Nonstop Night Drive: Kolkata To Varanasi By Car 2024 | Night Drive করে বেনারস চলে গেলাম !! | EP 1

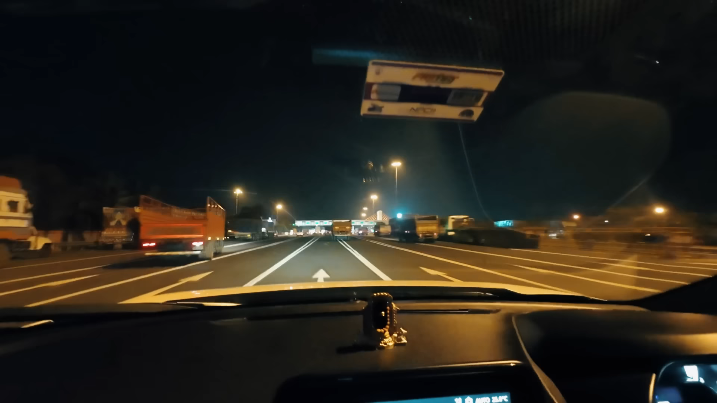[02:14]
ফার্স্ট টোলে আমরা চলে এসেছি, প্রবলেম হচ্ছে আমি যেই গেটটাতেই দাঁড়াবো ভাবি সেটাই আলটিমেটলি ডিলে হয়ে যায়, কোনটায় যাবো এখনো বুঝতে পারছি না। একদম বাদি গেটটাই যাওয়াটা বুদ্ধিমানের কাজ মনে হচ্ছে।
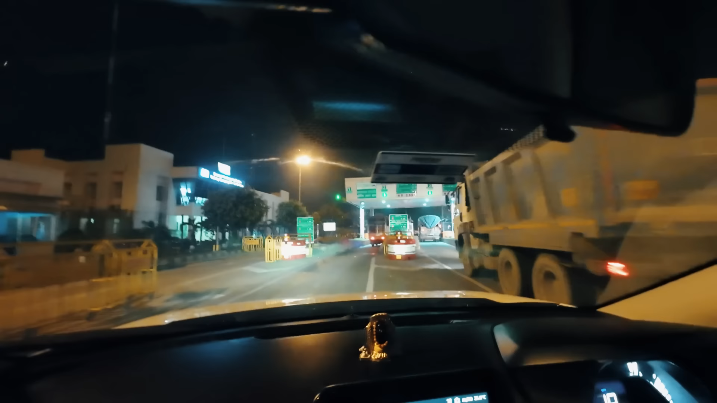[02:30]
দেখা যাক,
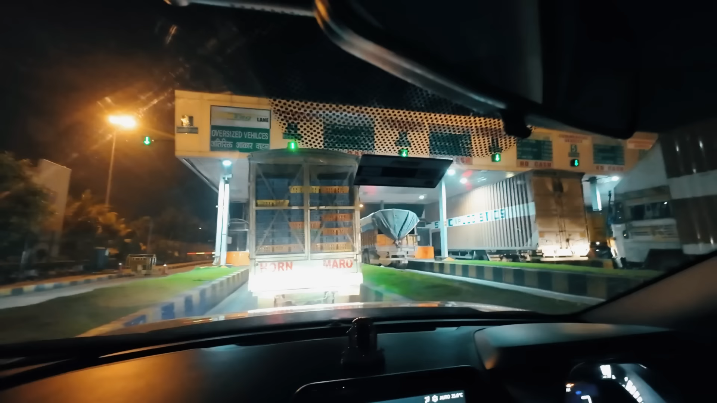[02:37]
এটা হচ্ছে ওই রাজচন্দ্রপুর টোল প্লাজা, যেটা ওই
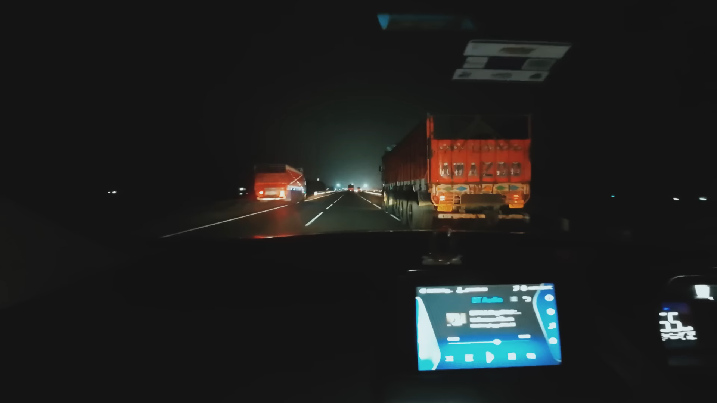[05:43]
নতুন রাস্তায় রাস্তা নতুন তৈরি হয়েছে মনে হচ্ছে। এতক্ষণ তো যা বাজে এসছে মানে কি বলবো, শুধু ট্রাক আর ট্রাক আর চারিদিকে শুধু ট্রাক।
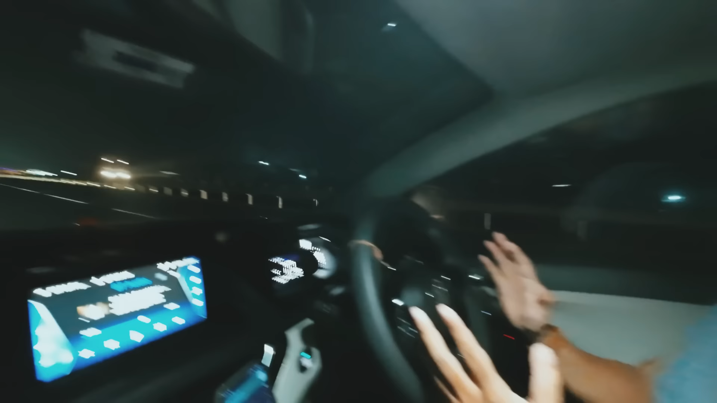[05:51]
এখন তো এখানে ভালো রাস্তা দেখছি আছে,
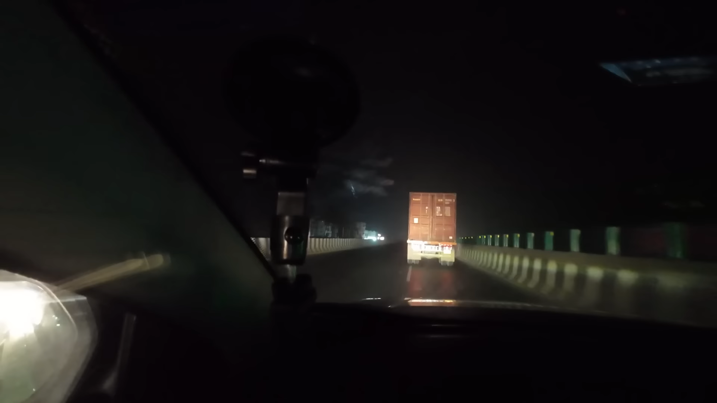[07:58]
শক্তিগড়ের উপর দিয়ে বেরিয়ে যাচ্ছি। ল্যাংচার দোকানগুলো জাস্ট পাস করে চলে গেছি, ক্যামেরা অন করতে করতেই পাস হয়ে গেছে।
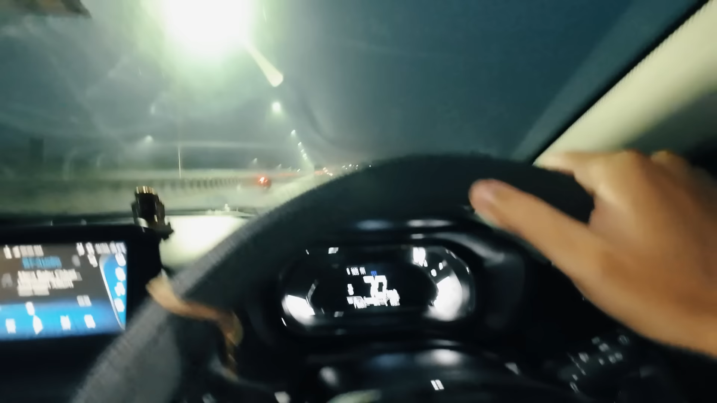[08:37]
এতক্ষণে দেখছো 176 কিলোমিটার এসছি, দেখতে পাচ্ছ কিনা জানি না।